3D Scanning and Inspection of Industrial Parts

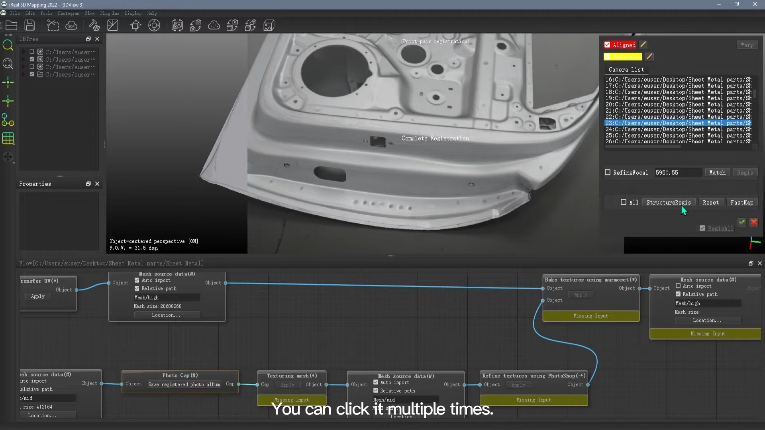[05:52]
Click the structure register so that the model is basically aligned with the photo. You can click it multiple times. In this step, the absolute orientation is to align the structure of a single photo and the model, and the remaining photos are aligned according
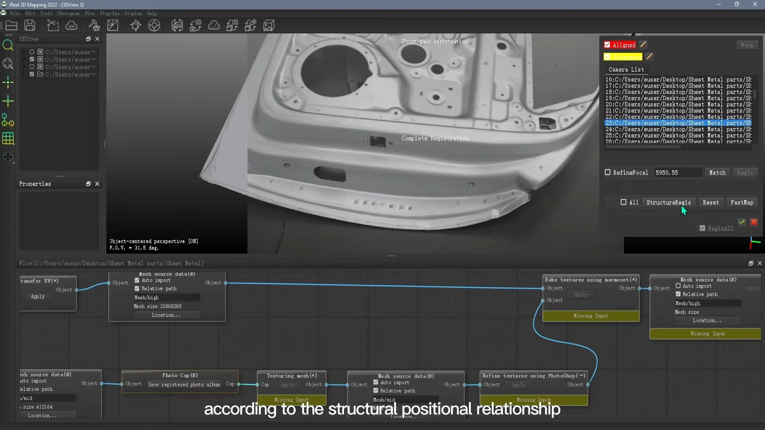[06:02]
to the structural relationship between that single photo and the model.
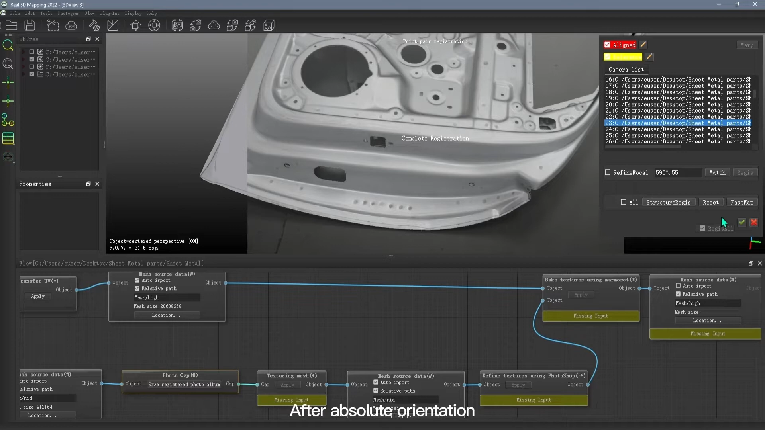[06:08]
After absolute orientation, first crop the extra point count, then click Filter as Or.
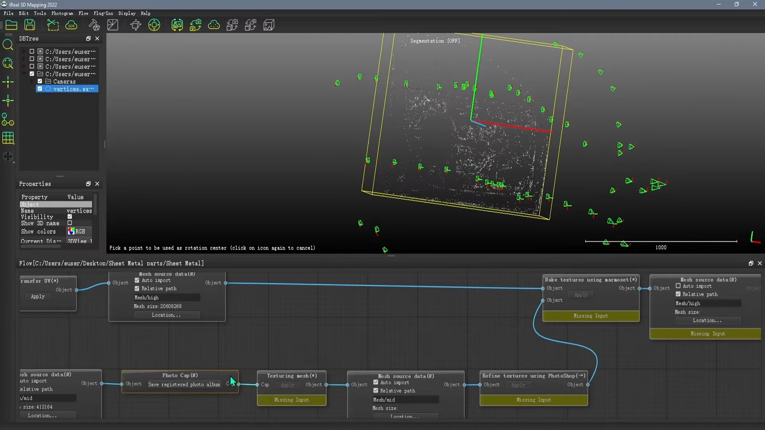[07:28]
And now click through. You can find registration to make the model fully registered with the point cloud.
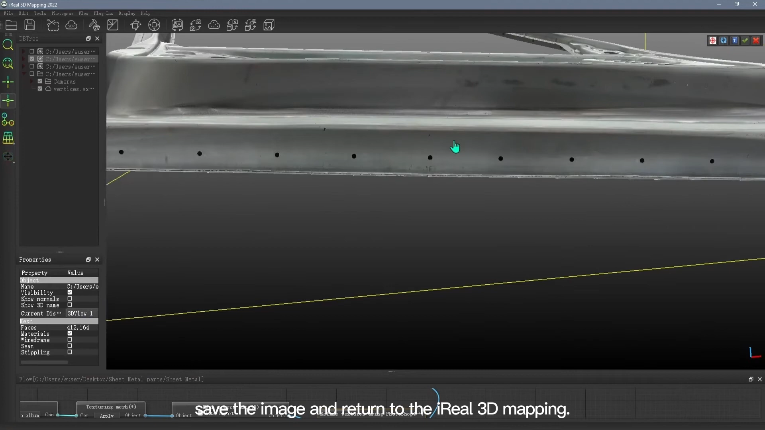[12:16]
Save the image and return to the Aero 3D mapping. Press Shift to reload the texture.